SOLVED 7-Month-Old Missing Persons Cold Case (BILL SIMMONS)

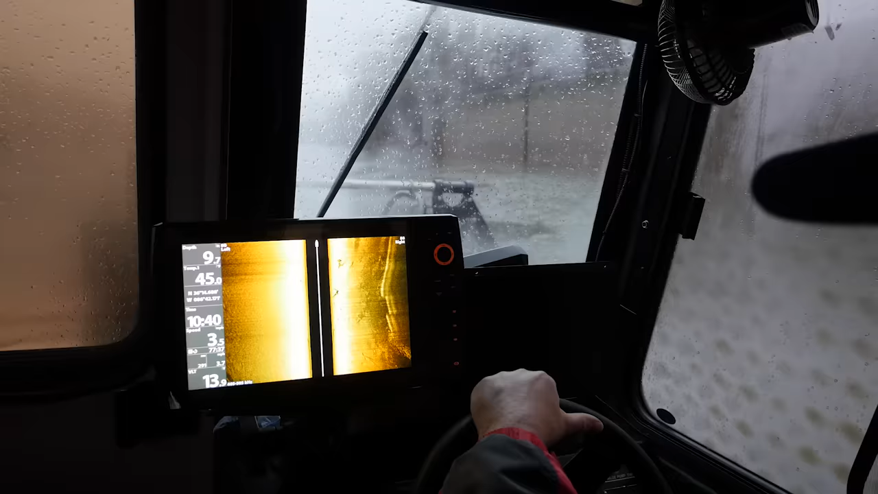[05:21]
I can't figure why he wouldn't use the boat ramp and had used this, but well, there's a fence there too.
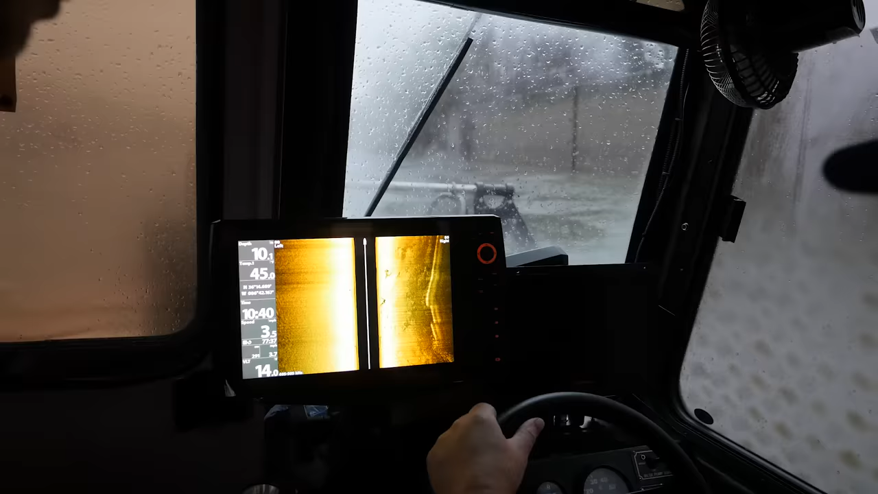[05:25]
Yeah. So look at it right now.
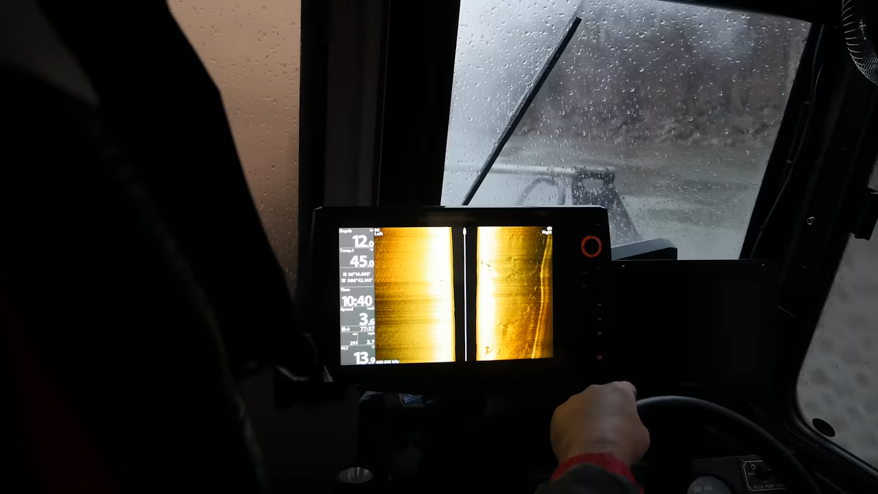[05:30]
Yeah. They're out there getting wet. This is nice in here. Yeah.
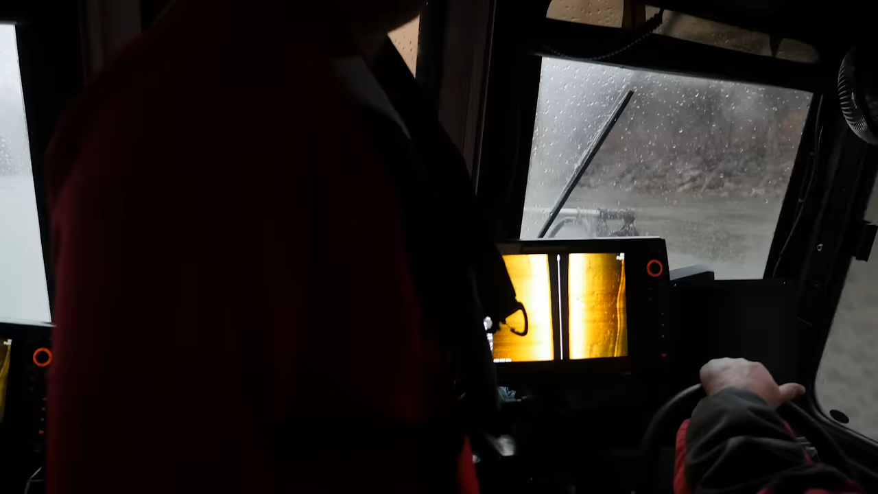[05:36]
When we said we were scanning today, I was like, uh, dibs on this boat. All right. What's that? There.
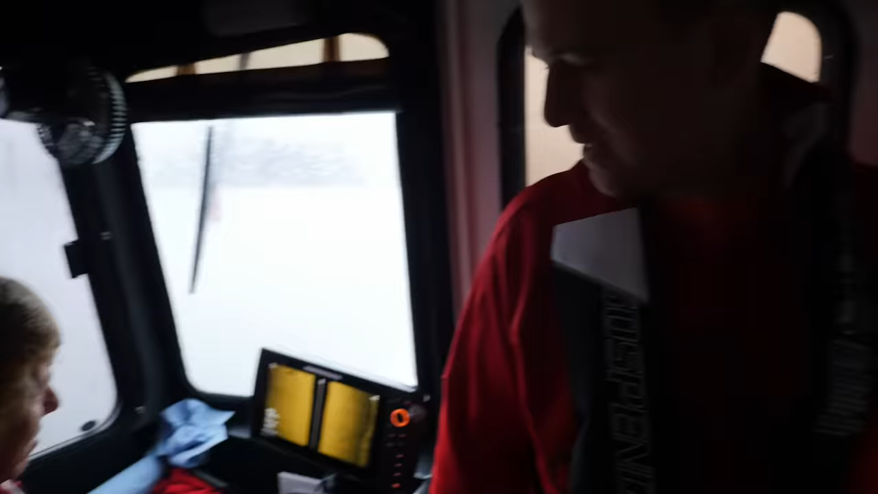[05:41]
Uh-huh. We got him. Now don't say that we got him. Well, we got one.
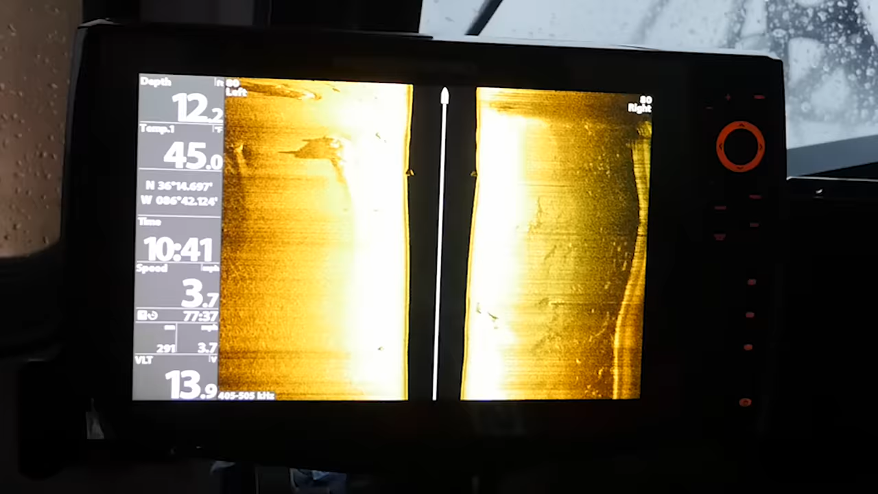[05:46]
How did that get way out here? I have never seen that one before. Oh my gosh.
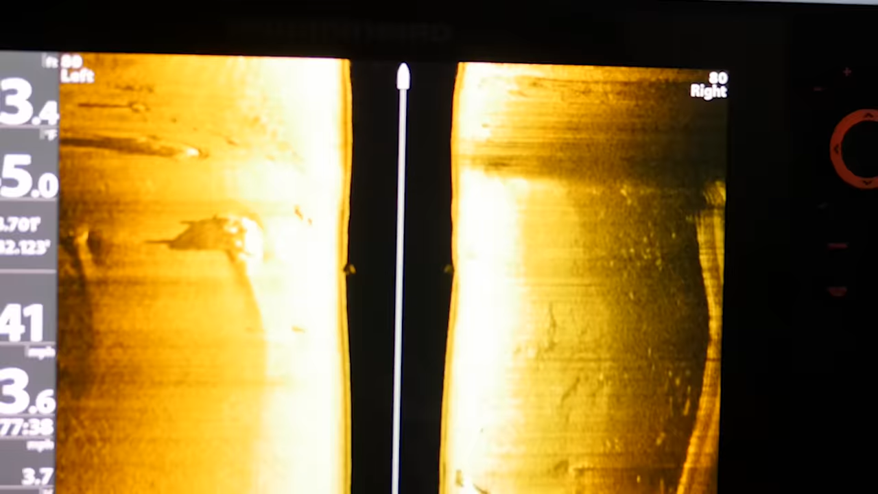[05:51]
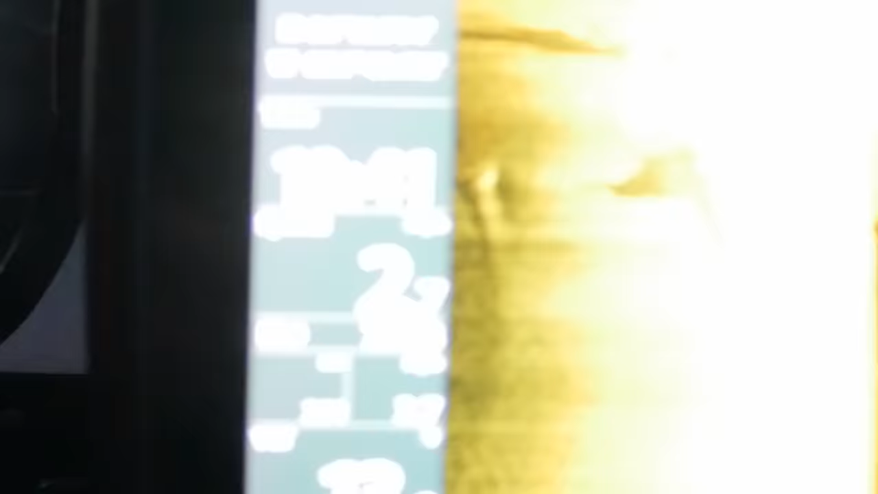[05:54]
Yeah. You can see the wheels.
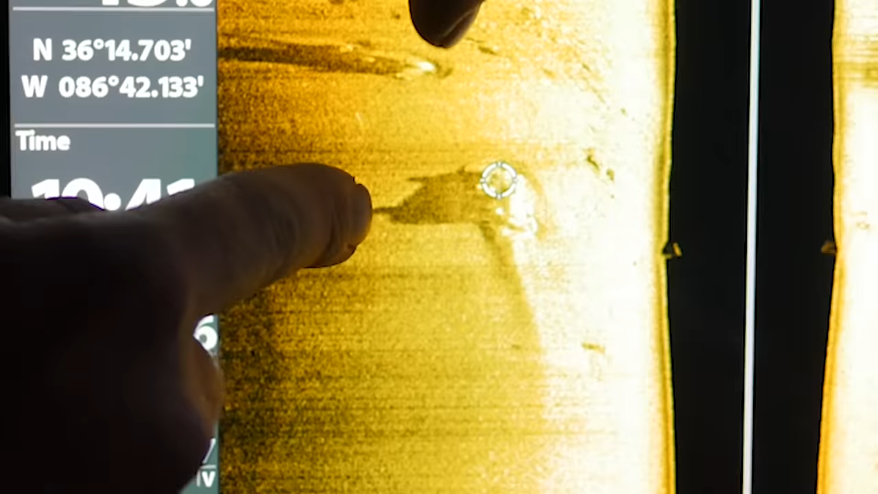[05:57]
See the shadow of the two wheels. Here it comes right there. Here it comes right there.
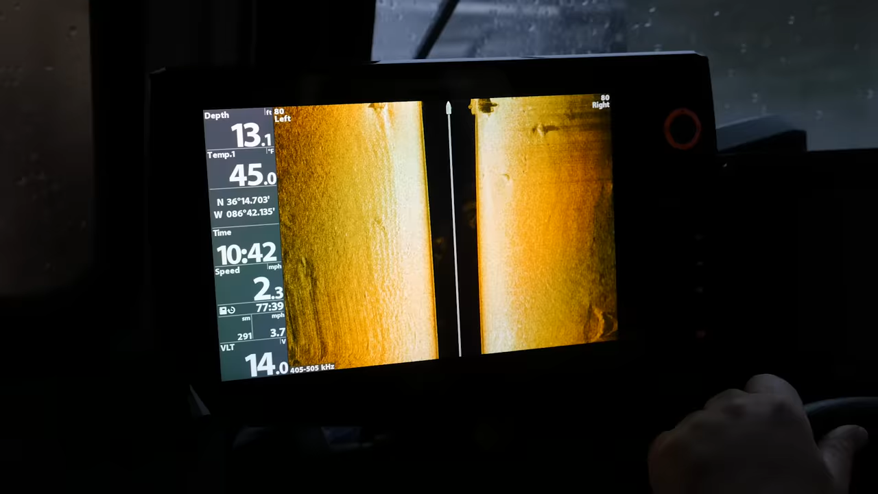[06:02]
On screen: depth 13.1 ft, water 45.0°F, speed 2.3 mph
Fresh car too. Oh my goodness. Fresh car. When a car first goes in the water, it's all slick and smooth.